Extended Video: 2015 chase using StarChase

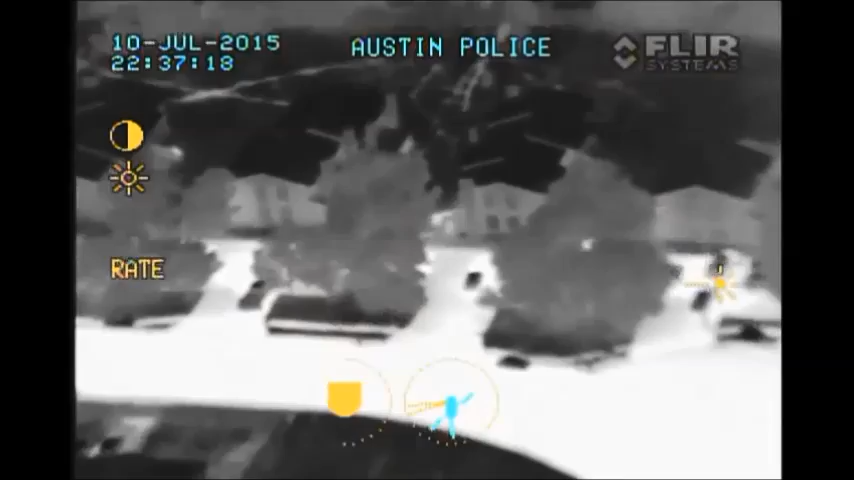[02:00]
And I think he had a red D-Rag on. National 55, 79, turn left heading 100. Why don't you have eyes on the suspect?
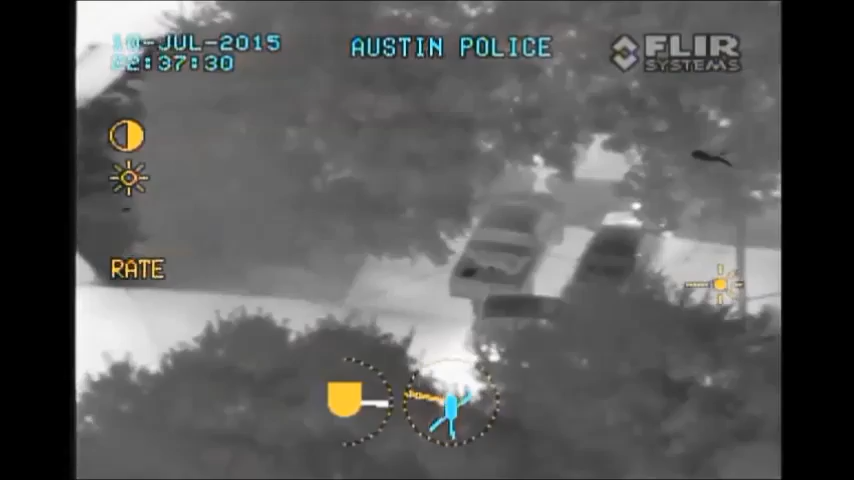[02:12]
Uh, he's, he got out of the car. He's up under some trees now. And, uh, we really don't.
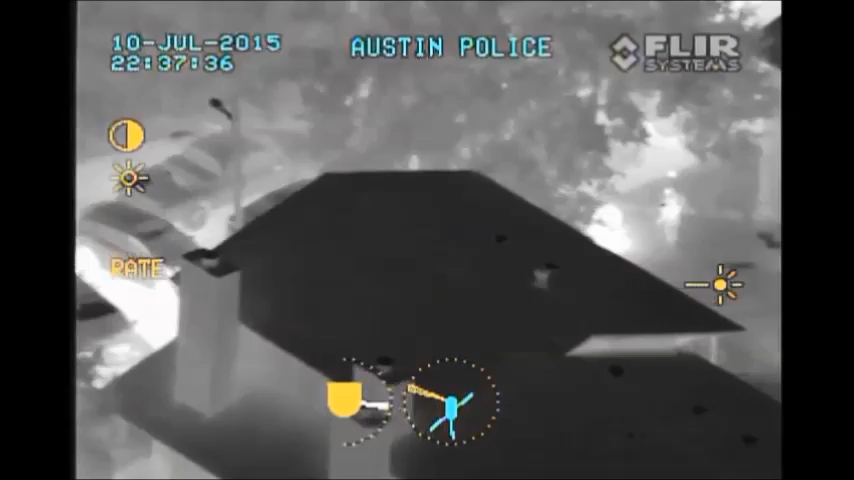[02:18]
There's, like, four or five people out here. We don't know which one he is. I don't know if y'all have a picture of him or not that you can pull up.
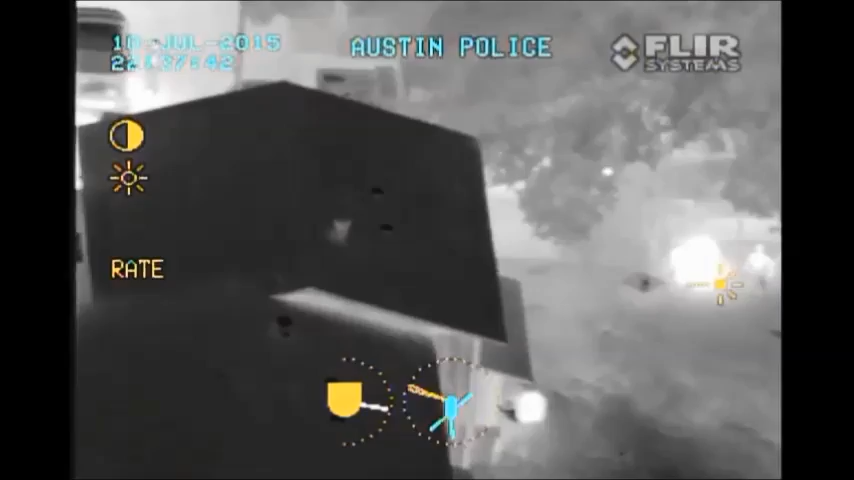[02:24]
603, we'll go to the, uh, back off of Windworth. Yeah, I think it needs to go to the front.
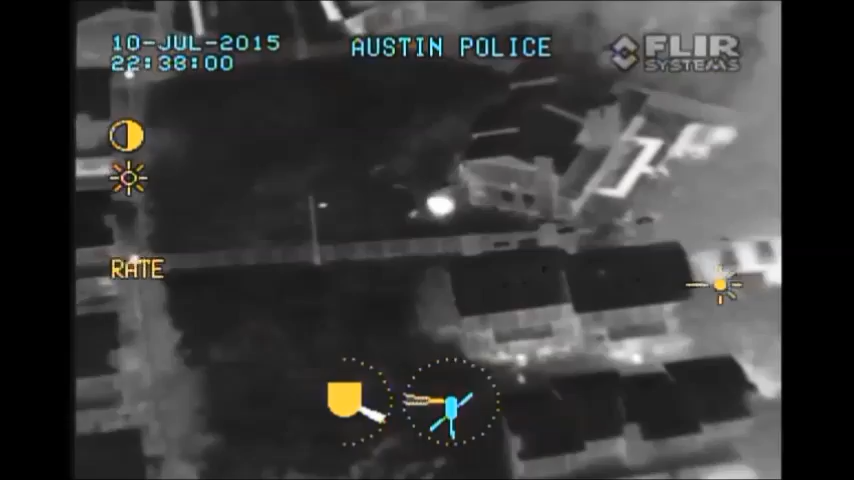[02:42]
We'll start approaching him, but... Do we know the actual unit number he's at? 410 or 8408.
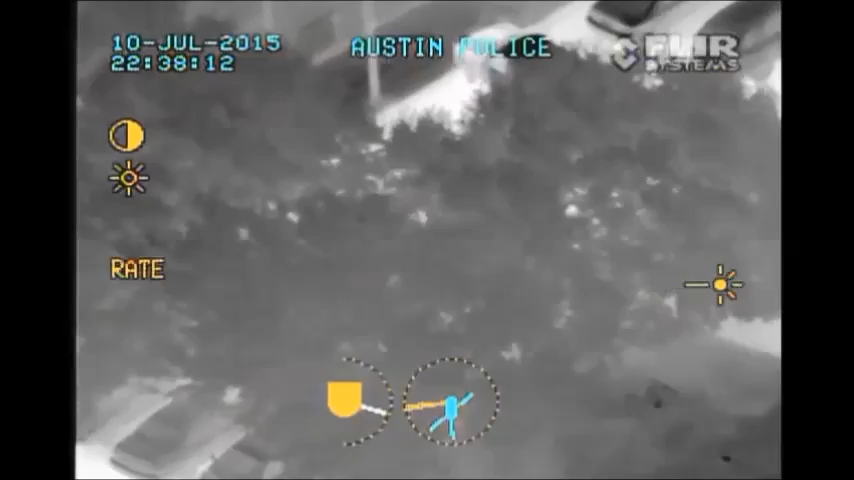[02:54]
That's probably a good assumption. Myself and 603 will take one work in case you try to run it through Windworth. 405 to air one. Can you see if it still has taillights on? If it still has taillights on? If it still has taillights on? Does it have taillights on? Uh, I'm not seeing any, but... Uh, it doesn't look like it. The vehicle that's turning... That's the unit's coming up.
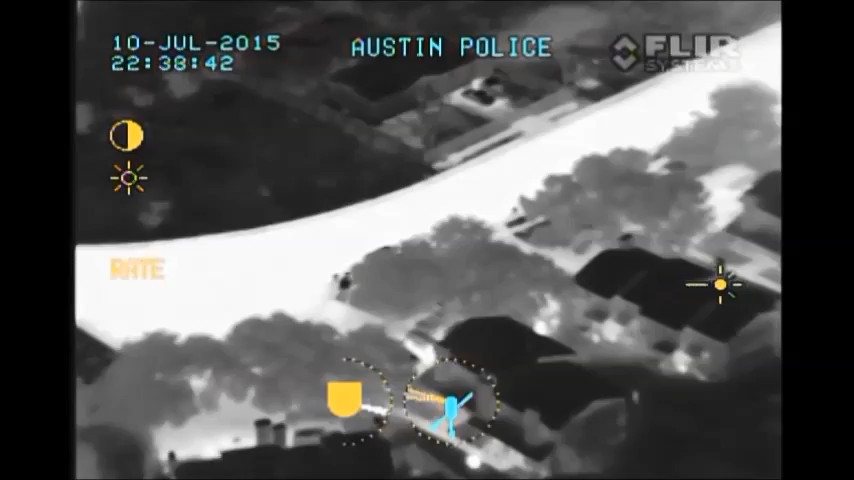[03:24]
There's a vehicle that's approaching them. That's the vehicle that pulled out. Uh... Yeah, that is.
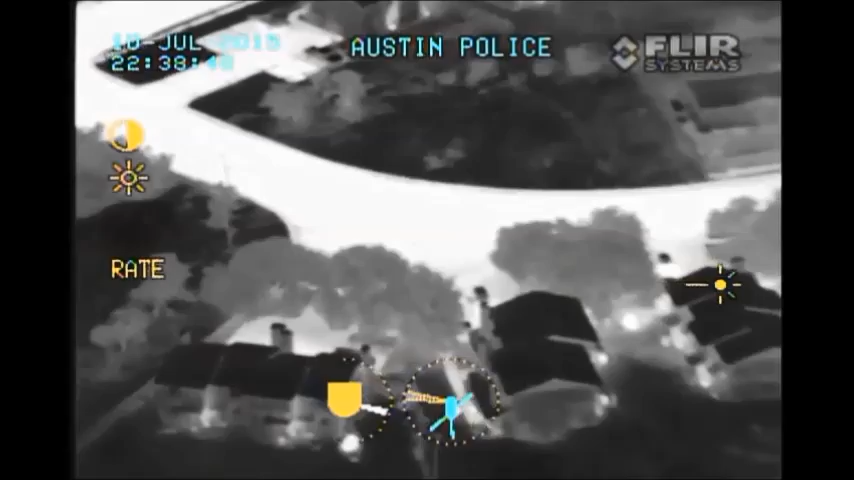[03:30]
If someone wants to... I don't know if they want to stop that vehicle, but... Nah, we got nothing to connect into. This is the one we're looking at here. Alright.
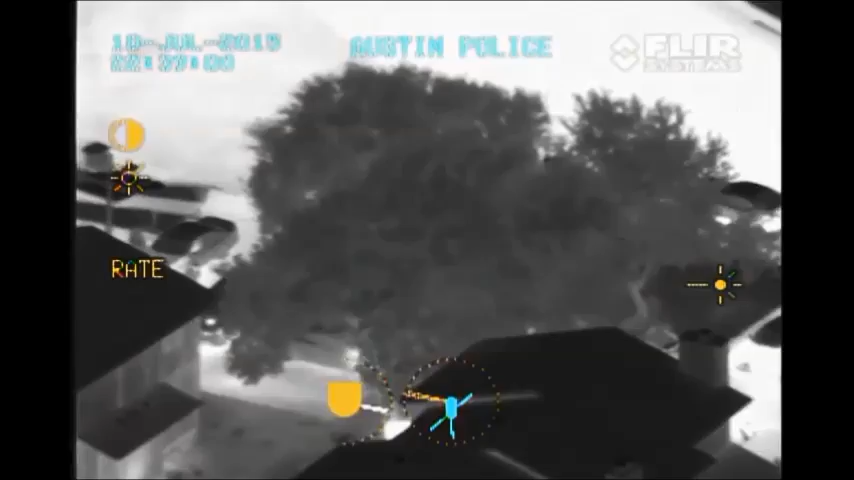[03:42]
Alright. If they make the next right, and then the next right... Uh, 601 are on, uh, Wentworth. Oh, next... Yeah, they're coming up to the intersection, and they're making the right. They make the next right, and then the next right. There's several people out here. 410 to 405. Let me know when you're ready for me to move in. Let's stay close for the vehicle's work.
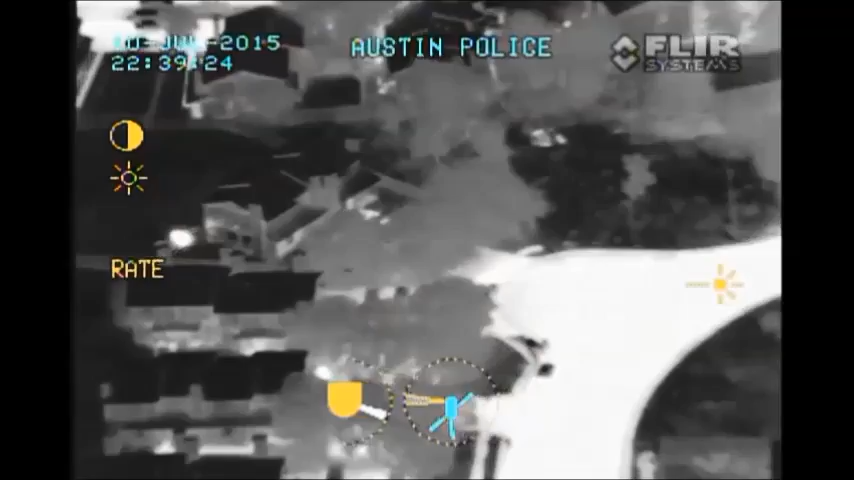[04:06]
It was this building right? Uh... Yeah. I think he's in the street right now, walking away from us.
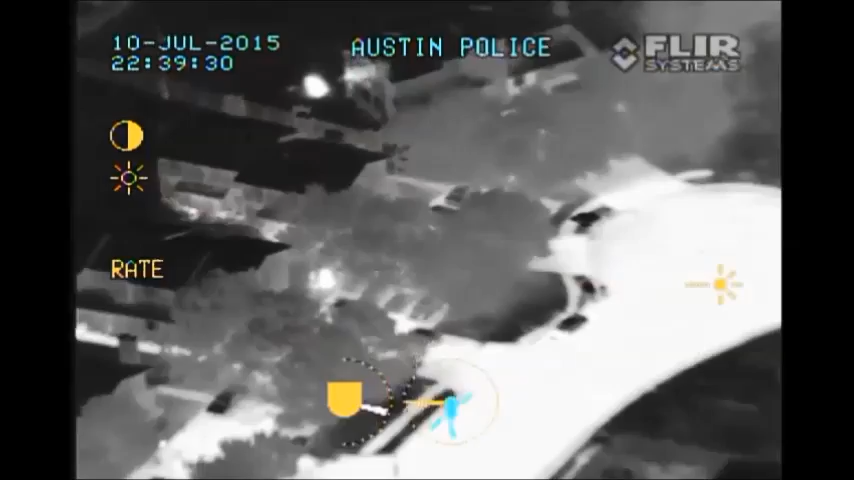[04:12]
Good visual though.
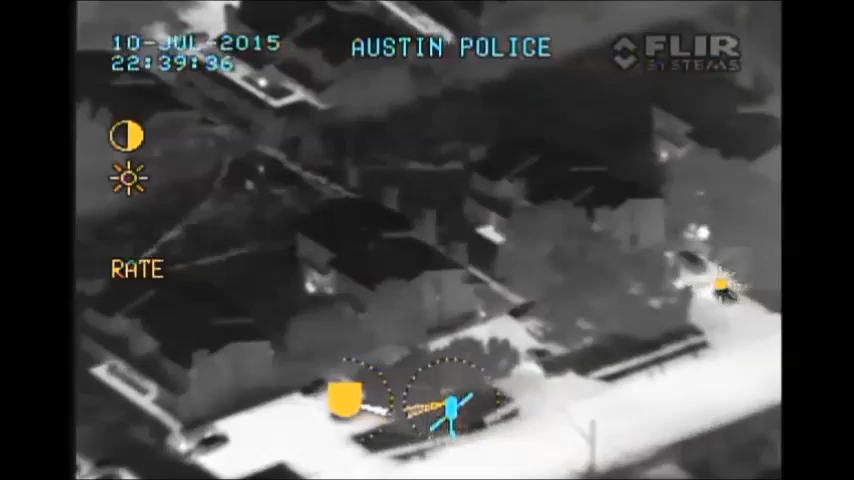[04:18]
That vehicle's gonna be at 8410. Alright.
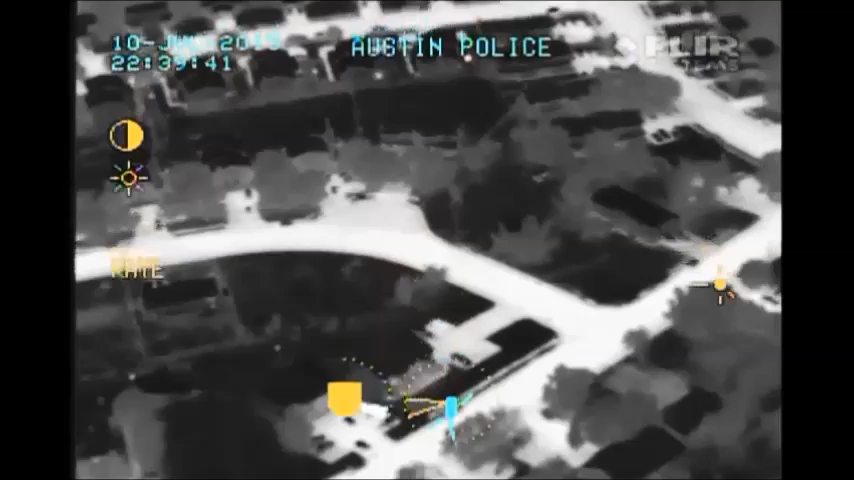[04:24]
There's a unit that's pulling up to the intersection of, uh, where you would have to turn left at. Uh... I don't know if they're...
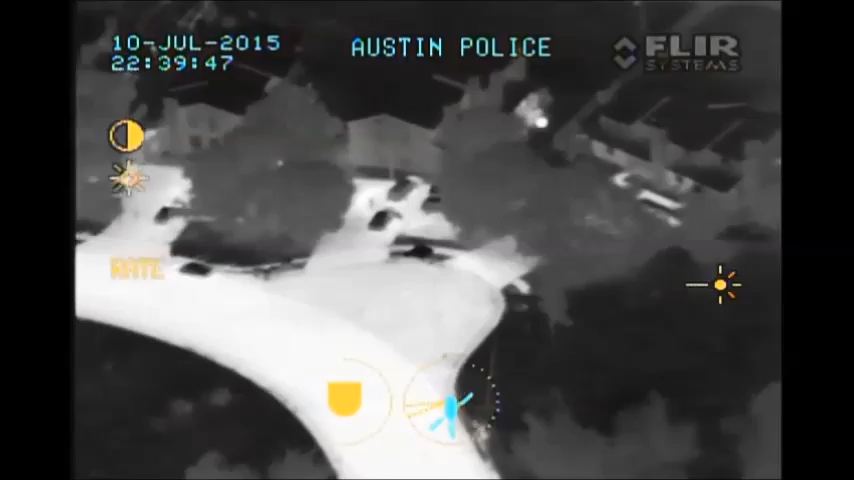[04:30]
They're just kind of posting up, I guess. Okay. 410 to 405. Am I clear at Porchgard Creek on my vehicle?
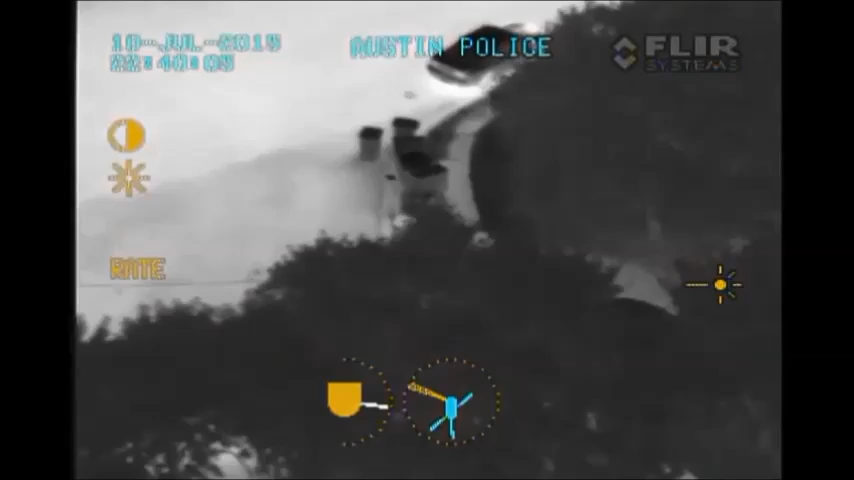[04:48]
Uh... Hang on, is this it?
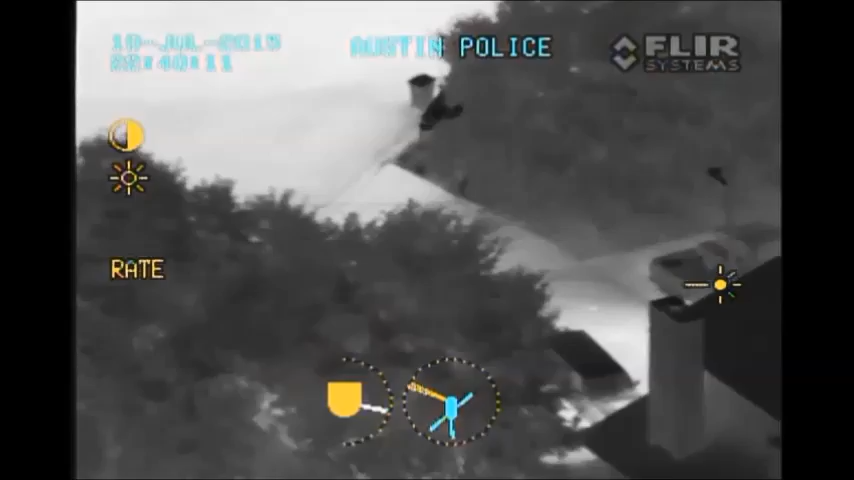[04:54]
Uh, yes. Tally 405.
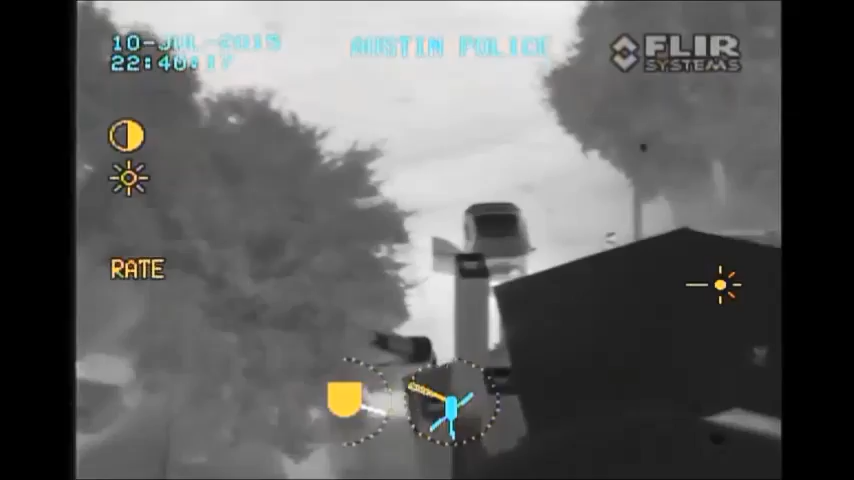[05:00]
Tally 410.
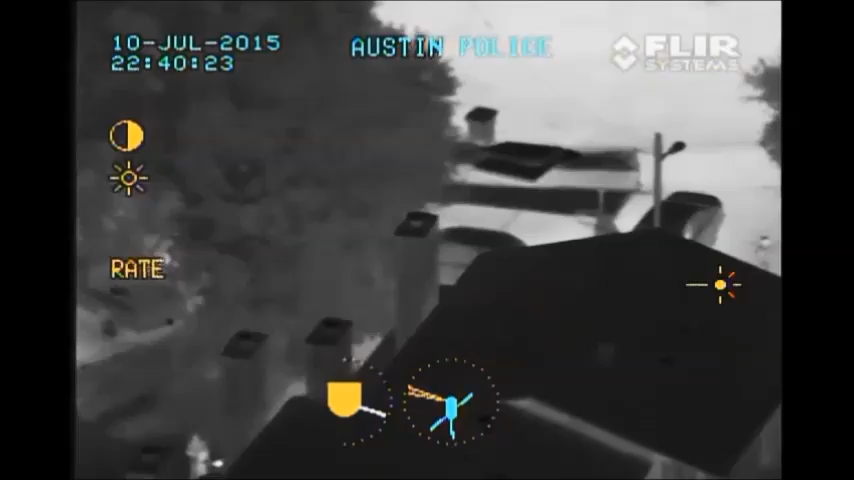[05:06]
Go. And 405 approach with this vehicle.
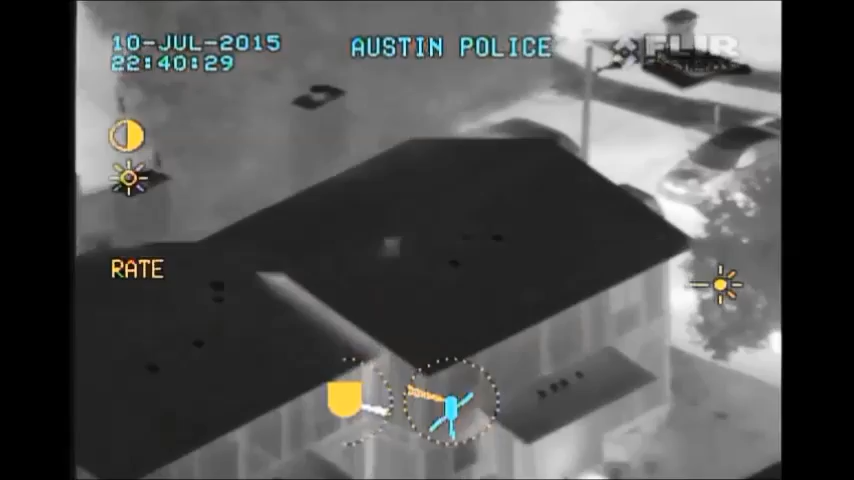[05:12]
Yeah, this is it. 410 to 405, what's your 20? Okay. And... 8408. People are coming out running, looks like.
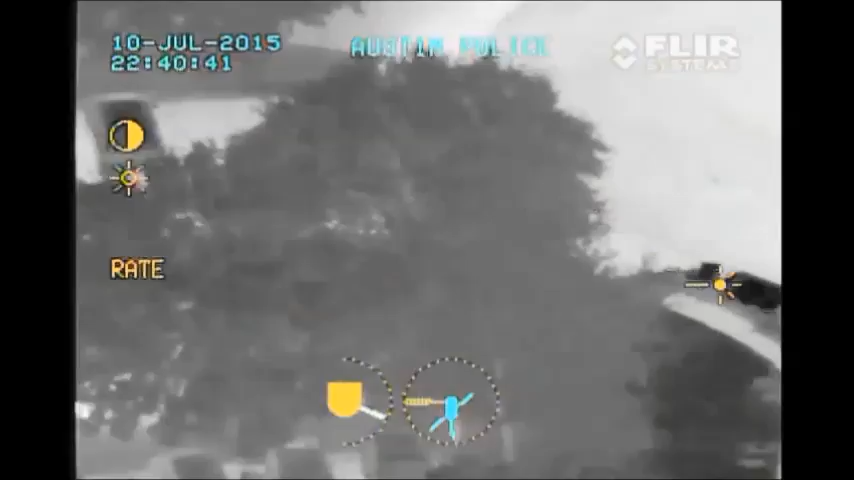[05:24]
Is there a unit there? Uh... The unit's pulling up right now. Okay.
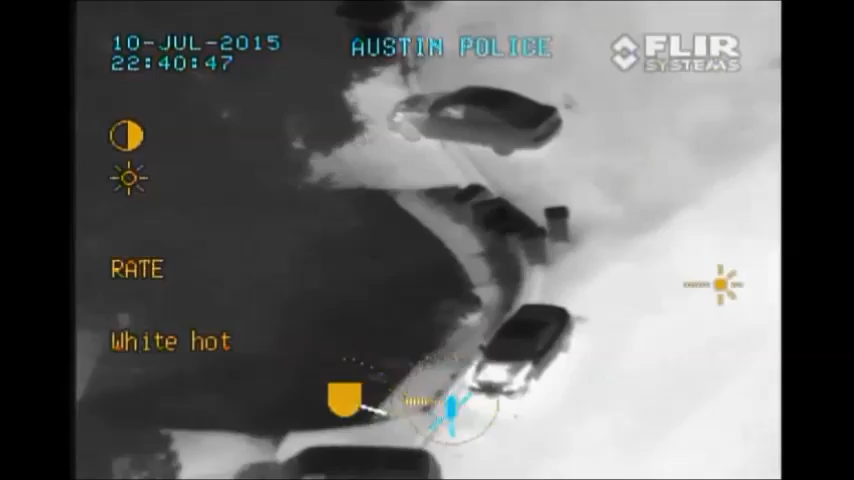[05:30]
Alright, he's like... Hold the air. All units hold the air. Alright. People are running. Air one, give us light. Can you get the light? Crap. Hold on. 410, he's being compliant. So, J, being compliant. Got the light?